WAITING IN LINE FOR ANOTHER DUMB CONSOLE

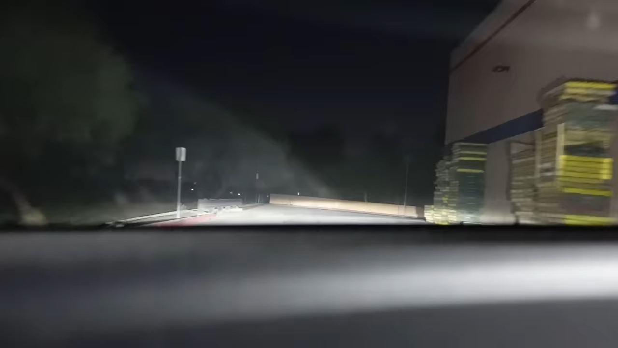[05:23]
So far, a whole lot of nothingness.
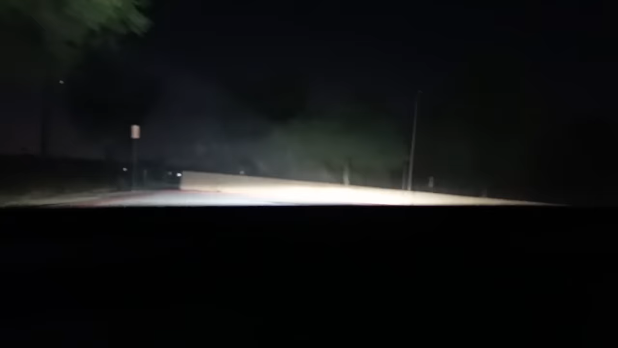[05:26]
Oh, I see police lights over there. Let's head in that direction. The traffic lights are out. That's fantastic, I just noticed that.
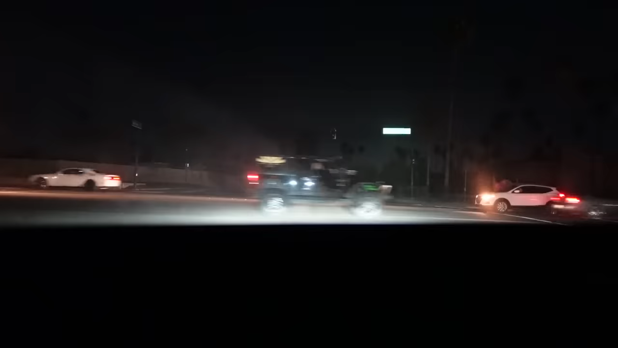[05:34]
Okay, I think I found the source of the problem.
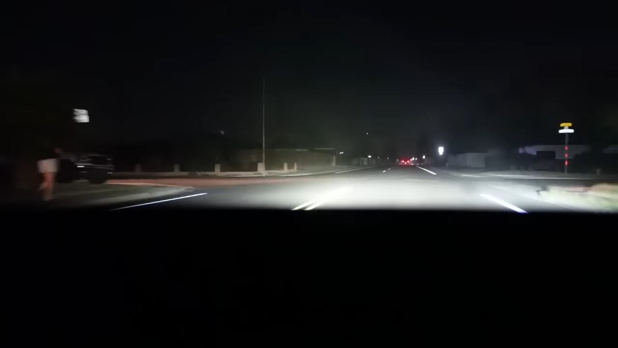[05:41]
If you couldn't tell by my poor video skills, there was a bunch of police. I saw a fire truck. They blocked the street. Let's see if I can go around the other side of the chaos. I was just playing Mario Party and I had my head under a blanket when that happened. Oh, yep, found the problem.